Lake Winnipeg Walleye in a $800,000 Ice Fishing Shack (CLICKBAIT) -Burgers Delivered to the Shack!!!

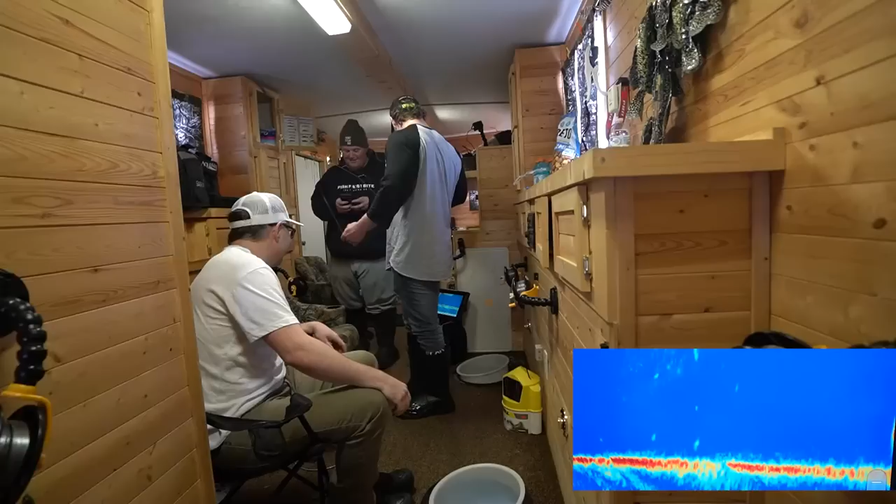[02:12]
Look at the huge ones coming in right now. That's good. I love when you see that right on the edge of the screen. I'm going to hook this up way up here. I think it'll be pretty visible. Yep.
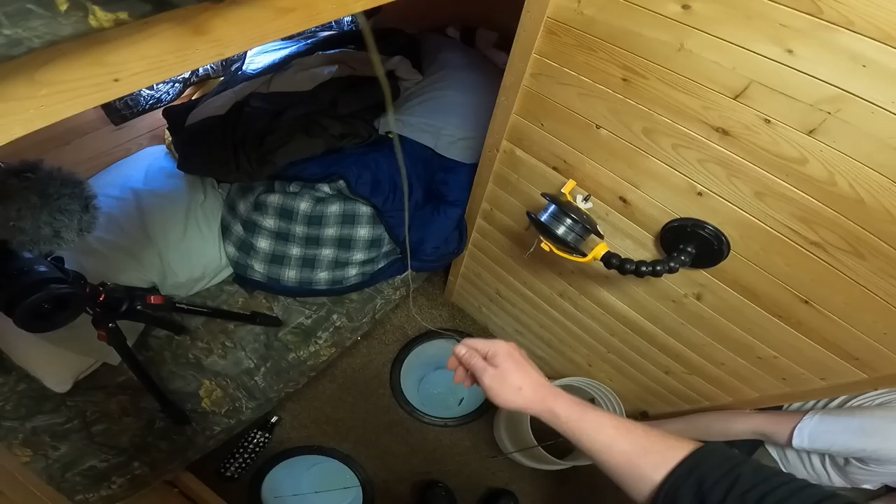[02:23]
I like there's the two holes here, so you step out of your one foot. You're
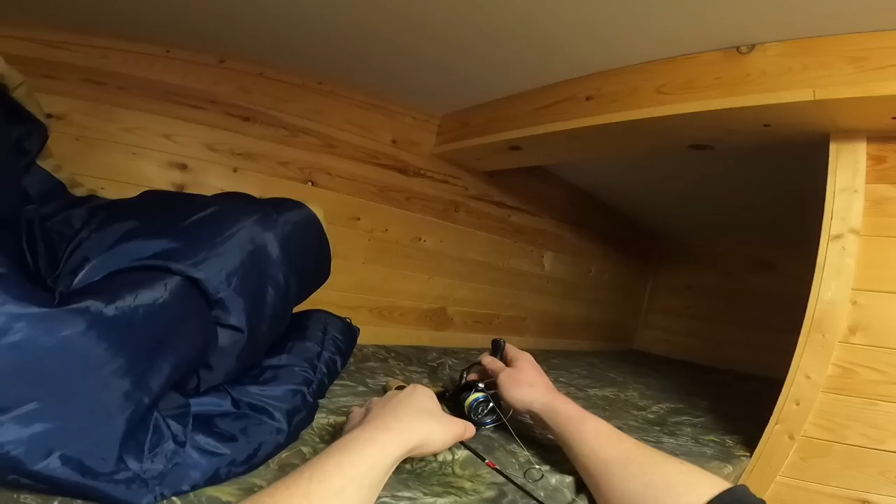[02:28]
absolutely rude. Start the morning that way. That would crush your balls and bird. Ooh, that's my bus fare.
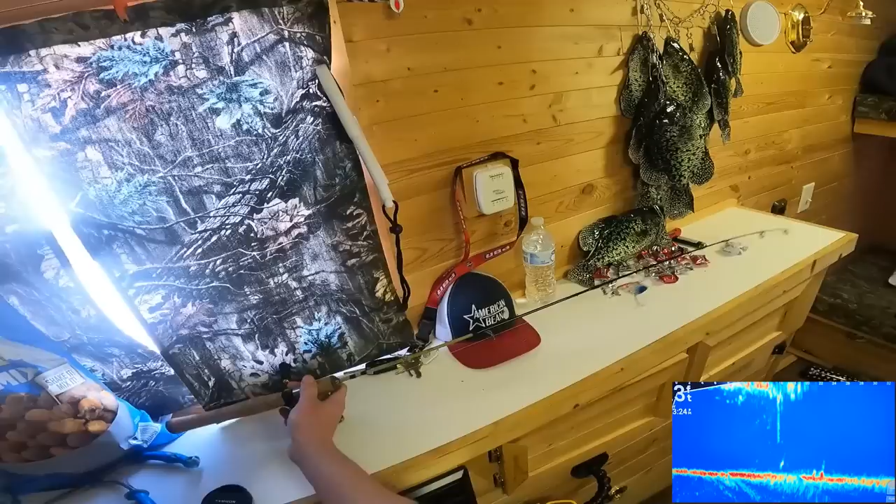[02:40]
Oh, look at this. We got like a whole lineup. Holy coming here now. Put me in coat. This sucks, man. I hate it.
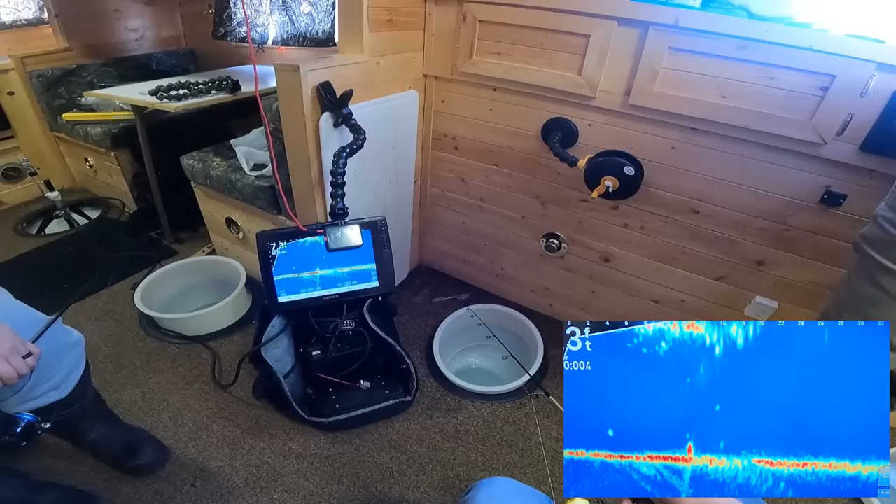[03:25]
Wow, that's coming. That's big, dude, that's big. I got the worst angle on this here. Go down a bit. Yeah. Put it right in his face. Kick it. Yeah. Up. He's gonna eat you. Oh yeah. Dude, that looks enormous, man.
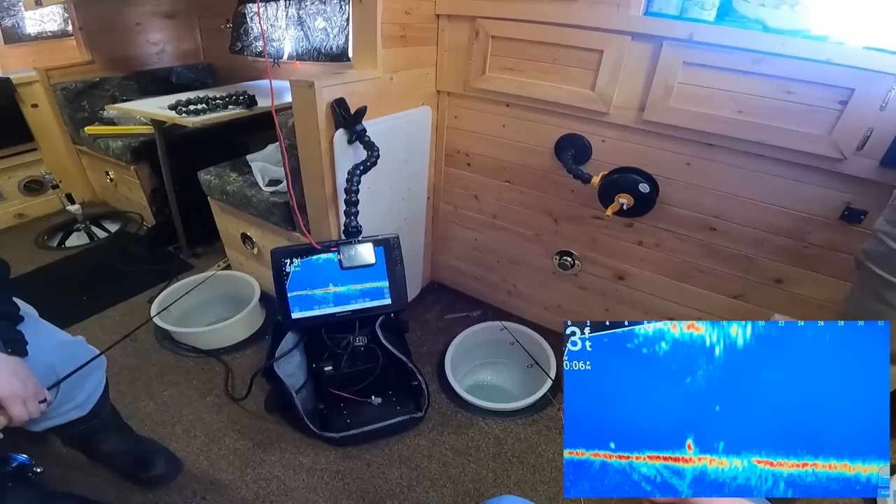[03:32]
This is it. He's gonna bite you right here.
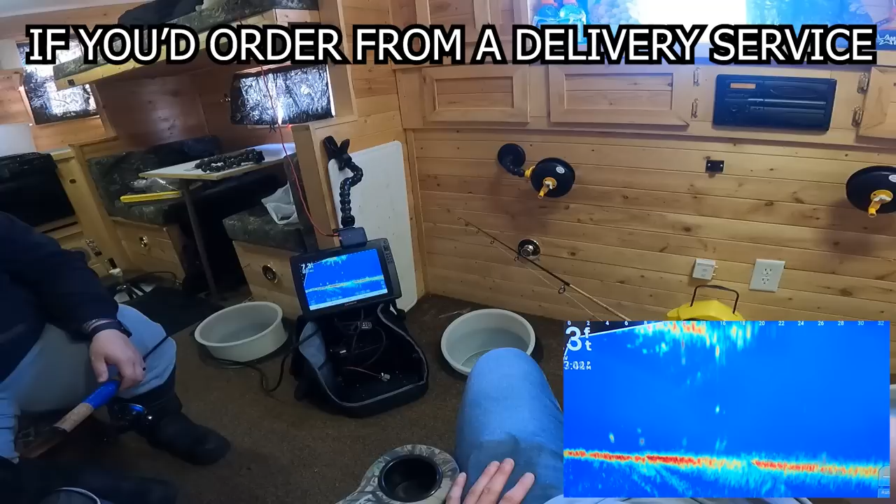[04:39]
There's something on me. Yep. Ooh, getting bigger.
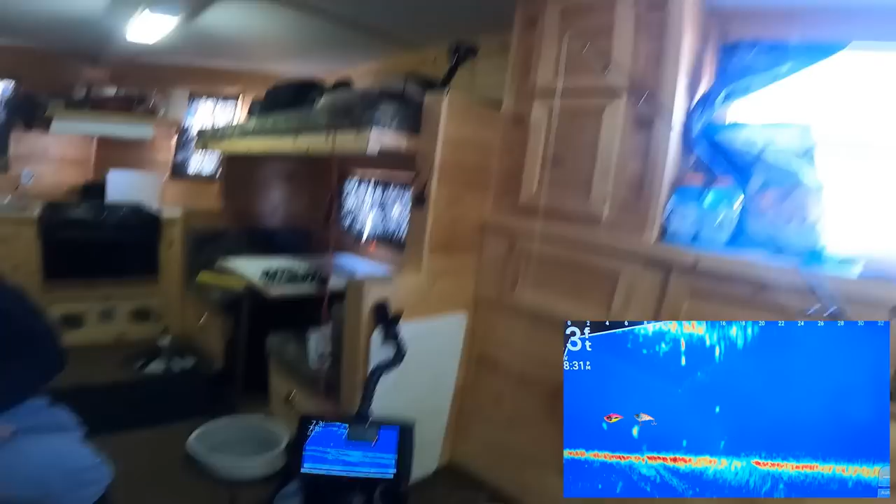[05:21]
Oh, he missed it. But he screwed up. He bit it. He whacked it. No, he didn't. Such a weird attitude change though, eh? He totally whacked it. I don't think he did. No, I'm just kidding. He definitely... He surged at you. What is this thing? It's a weird fish. Like, it's like a, maybe it's a burb. It looks like it has a dorsal though. Wait. Oh, that's coming up at, yeah. Oh, here you. We go. It's going. Oh, it wants that looks, to Justin again. It likes that Wonder Pox. Oh, it is getting. So big. We've all very. We've all very clearly have Element Custom Baits tied on here.
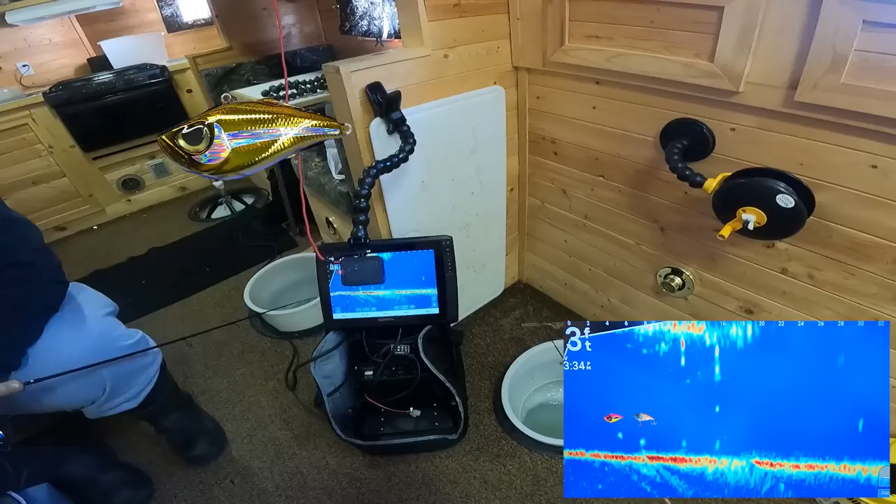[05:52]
That was the lightest bite ever. Like, I hardly knew he was there. Go back down. He's right there. You'll get him again. Oh, now he's racing away. What we're doing here today is product testing the different colors of Element Custom Baits and seeing how they react. It seems like these fish are much more interested in the active baits than they are in the dead sticks today, which is not always how it goes. This is like the most rattle baits I've ever had down at one time. It must sound like a fucking, like a Mexican party. Yeah, down there. Yeah, down there, all the maracas. Yeah. That looks like a not bad fish, or is it two? No, it's getting bigger. Or is that just a huge single mark?
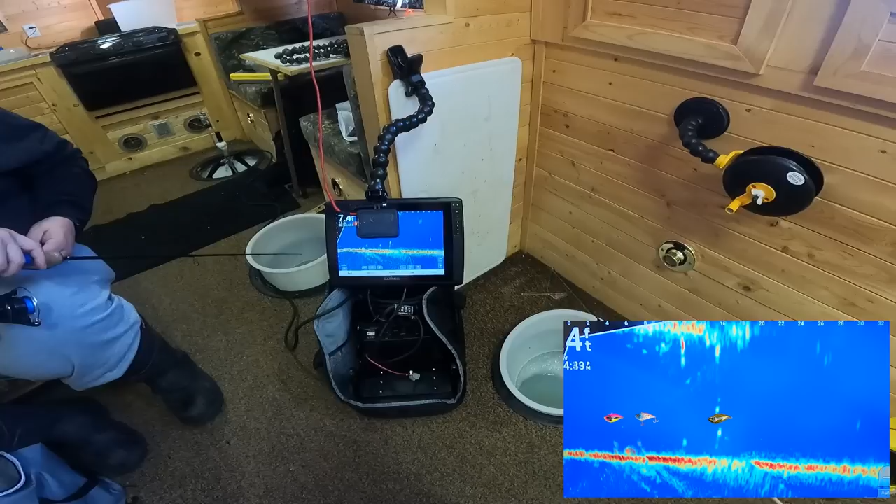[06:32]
Man, his tail swing, he's turning. Yeah. He wants you to. It's doing really bizarre stuff. That's big, dude. Pound that dirt. She likes it. I think it's switched over to the pink lemonade. Oh, it's splitting the D. Splitting the D.
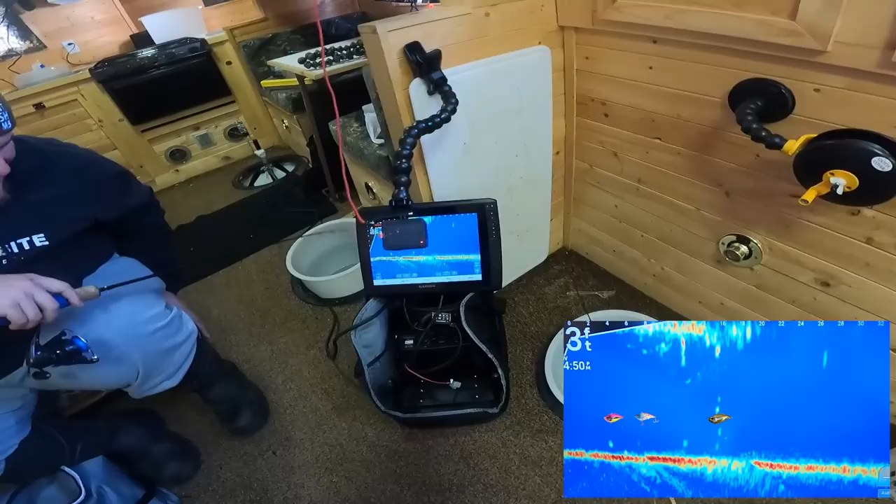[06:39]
It's going to you again. Turn. It doesn't come up, though, eh? Like, it's just kind of afraid of heights. What is it? I don't know. Do you think it's a walleye? No. It might be. If it is, it might, I think it's a grease perb. A grease burb. We can have it on our whiz burb.
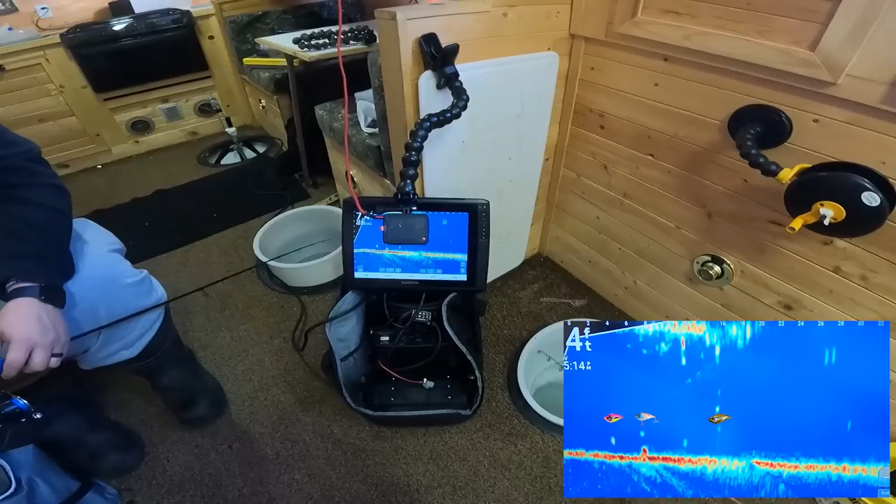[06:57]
Yeah. Who brought the cheese? That looks like right a walleye. There, it looks wide there.
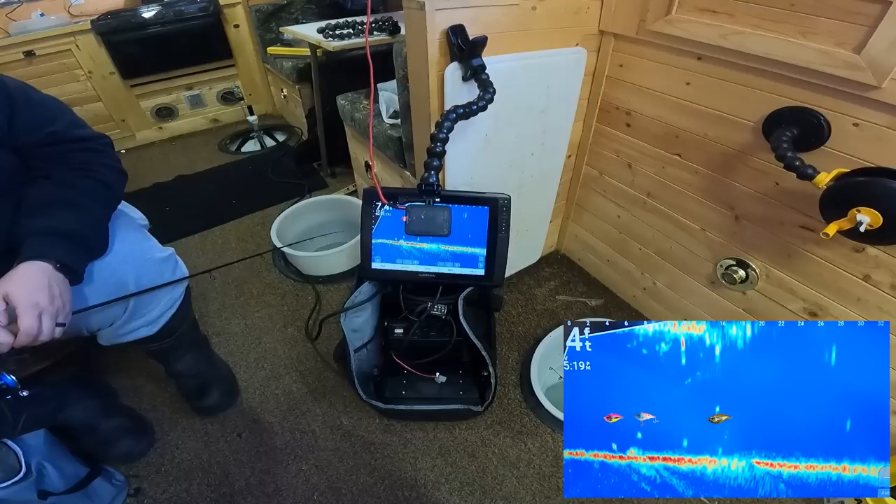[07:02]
But then it's got that slink tail. There's a bunch of fish right here.
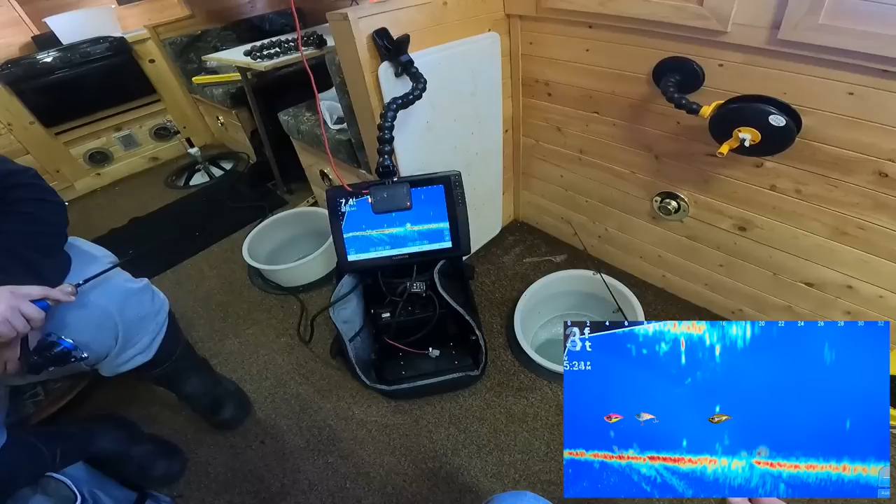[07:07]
Turn around. Dude, look Turn at... Turn around. Man. Turn around. That one looks big as F. I don't know Come what back. Else I can do. I'm laying it on the ground. For effort. Oh, look at this one coming out. You just got crushed. Man.
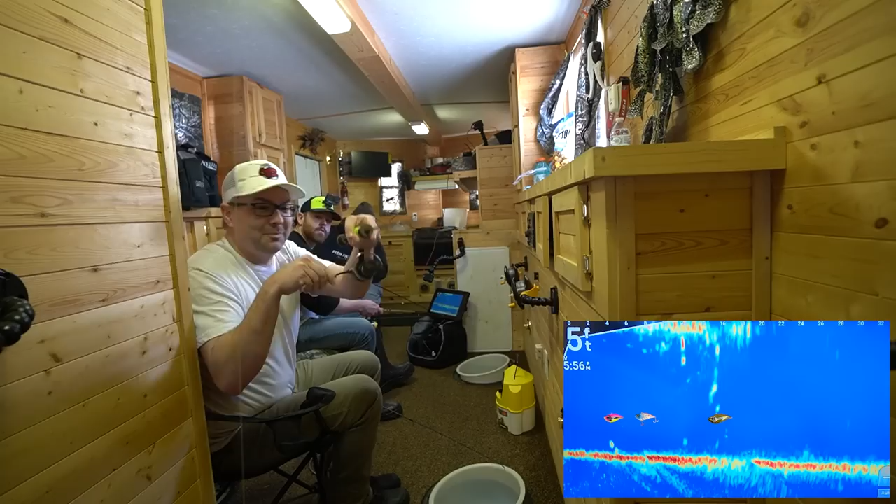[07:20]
You did, man. That that wasn't playing games. Smallest fish in the... In the lake. That marked big though. That's an eater.